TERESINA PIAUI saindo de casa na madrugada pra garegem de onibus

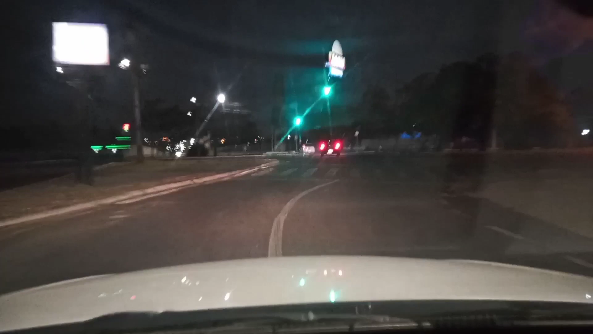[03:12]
Nós estamos aqui atravessando a BR-343, viu? Que estamos chegando no outro bairro aqui, Vila da Guia, ou tem até outro nome. Bom, uma outra dificuldade para quem trabalha ali nos ônibus é ter que trabalhar aos domingos.